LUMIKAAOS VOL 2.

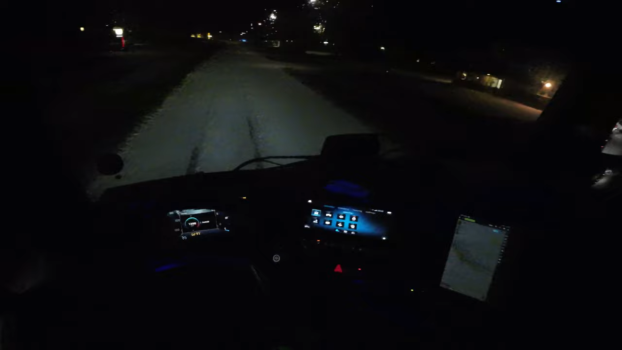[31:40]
Katoanko meinnä? Meinnä Jonnin joutava pyörä. Ihan sivuun luissua meinasi. Meinasi lähtöä. Jaa, sammutetaan mun työvalot. Ajalassa joku poikatietä, niin liikenneympyrää kierrettää sivuun luisua. Tänne ei ollutkaan. Tänne päin lähtee.